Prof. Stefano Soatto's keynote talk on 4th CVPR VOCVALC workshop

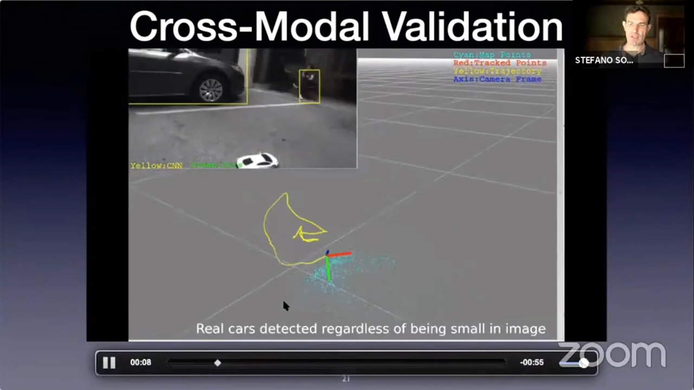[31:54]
But when you see a real car, then, it gets detected as a car.